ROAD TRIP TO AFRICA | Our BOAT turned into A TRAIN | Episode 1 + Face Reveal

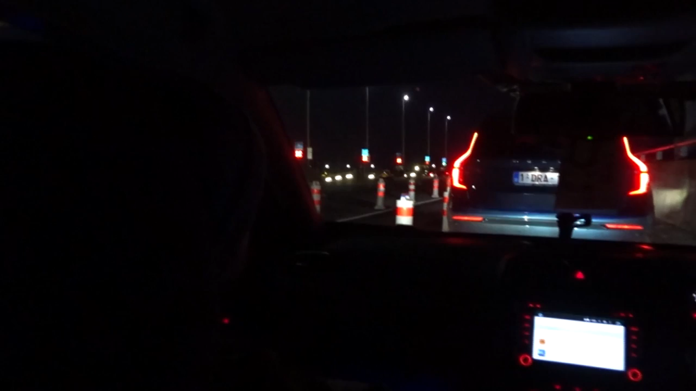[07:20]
Queuing for them, I quite enjoy that. There's long queues all the way. Yeah? Yeah, the complex road system taking you to them. I enjoy that.
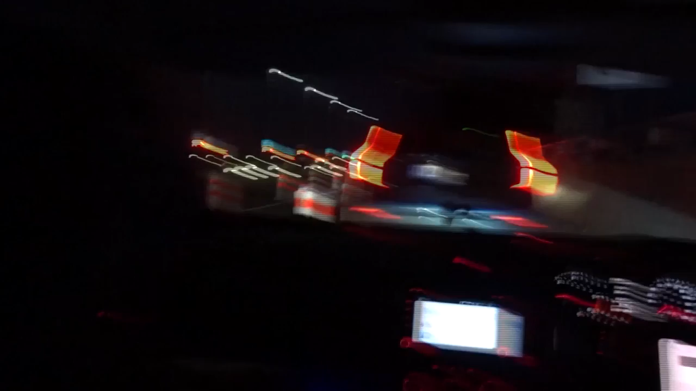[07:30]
Yeah, man. You enjoy the queues, do you? I love the queues.
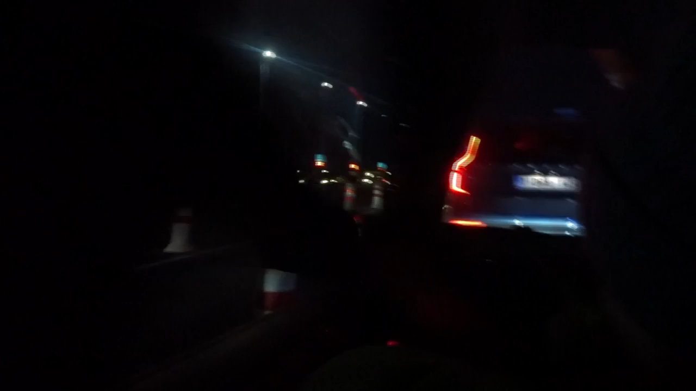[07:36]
So, mate, you might actually be in luck, because if I look ahead, there's actually even more cars. Yeah. How sick is that?
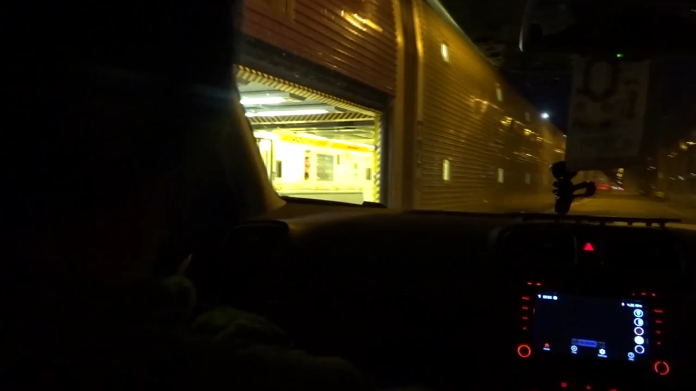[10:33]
Is your vehicle less than 185? I fit under the barrier.